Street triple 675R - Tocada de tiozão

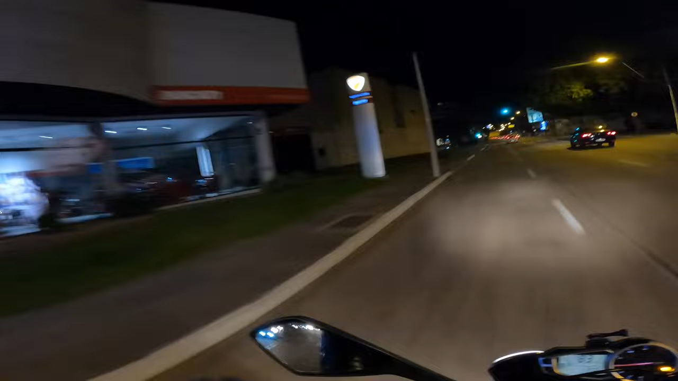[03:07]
Pegar um Street Fighter de 160 mil. Não, não deve ser isso. Ou deve.
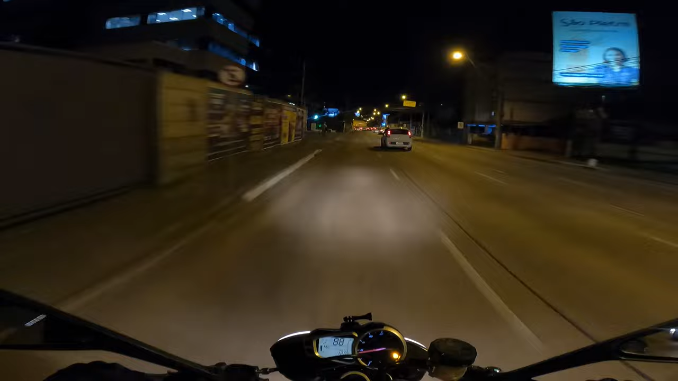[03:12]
Acho que é, sim. Ah, sei lá, também não vou ter dinheiro pra comprar. Não interessa o valor. Ó a merda, ó a merda. Mas andar atrasado de moto nunca é bom. Não é aconselhável. Por quê? 30 por hora, velho.
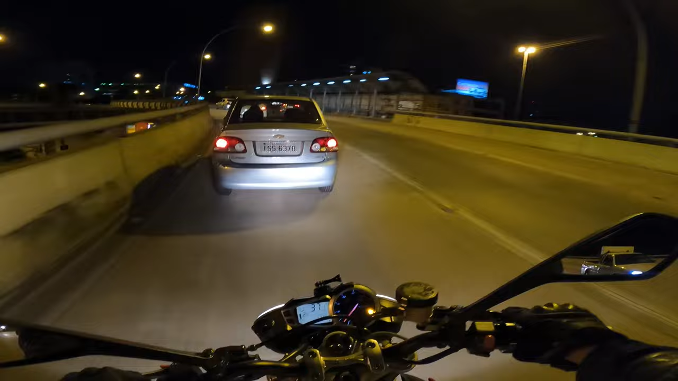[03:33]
30 por hora. Qual é o problema dessas pessoas? Andar a 140 não dá, mas a 30 também não, né? Ah, meu Deus do céu.
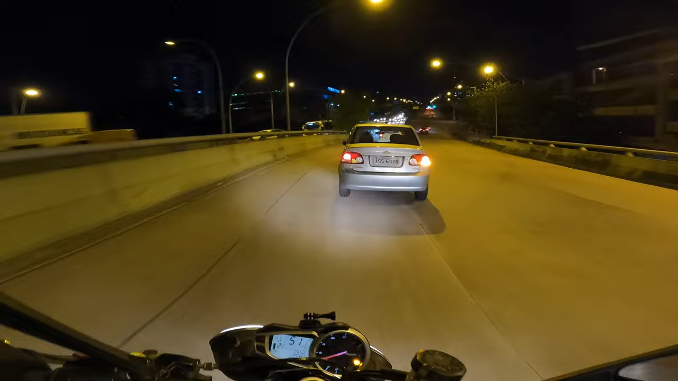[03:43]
Tentei pegar o sinal aberto. E talvez eu tenha dado uma acelerada mais do que deveria perto da polícia. Polícia discreta, sei lá. Mas...
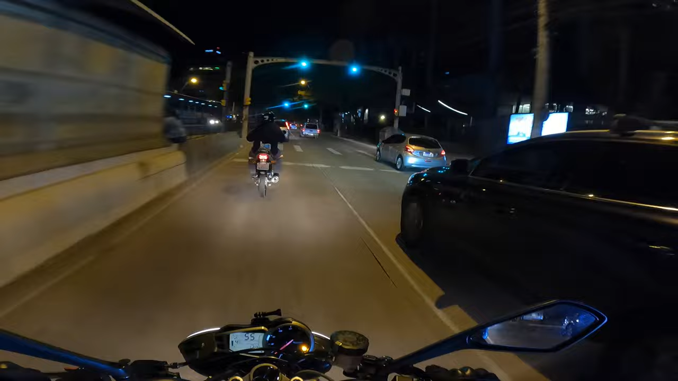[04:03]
É uma delícia andar no trânsito nessas horas. Que tu pega as pessoas cansadas. Fim do dia. Trabalhou o dia inteiro. Tá indo embora pra casa com o seu belo Camaro. Olha. Olha. Ah, que coisa linda.
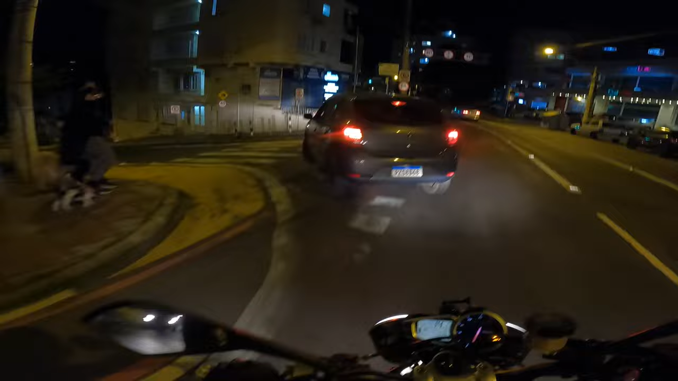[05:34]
O trânsito deu uma ajudada hoje. Não tava tão ruim. Meu Deus, você é uma arma. Mesmo estando num horário meio xarope de andar, Não tava muito ruim o trânsito hoje.